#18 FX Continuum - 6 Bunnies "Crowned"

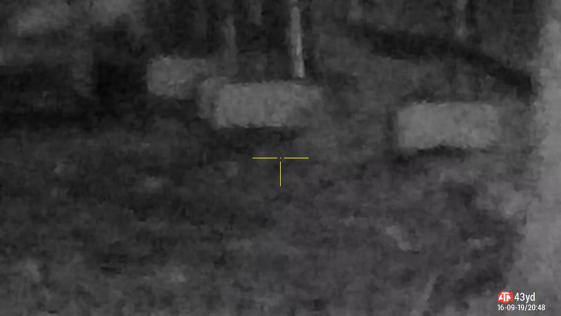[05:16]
So I'll see these two over in the distance. And ping them.
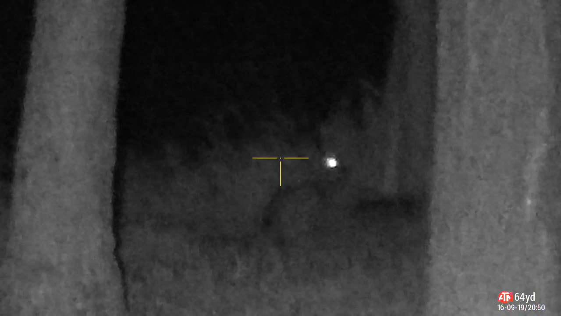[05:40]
So I'll swing around to the right. Ping this guy. He's over at 51 yards.
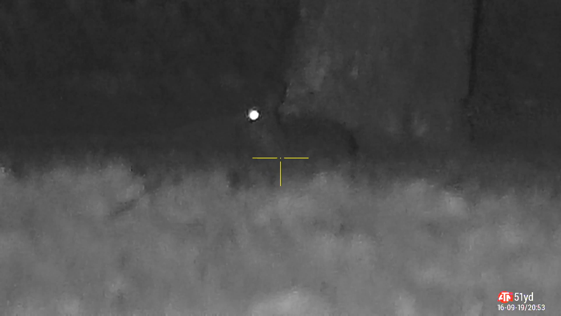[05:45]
Which is okay. And take him with a shot.
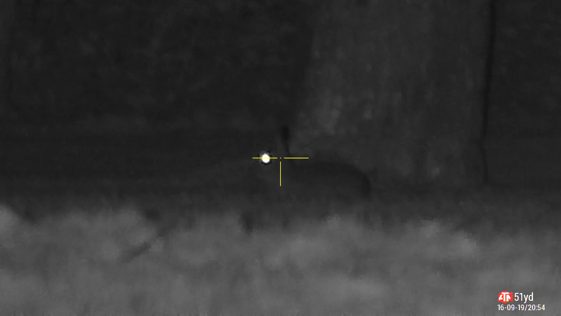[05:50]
No problem there. It's super distance for the gun.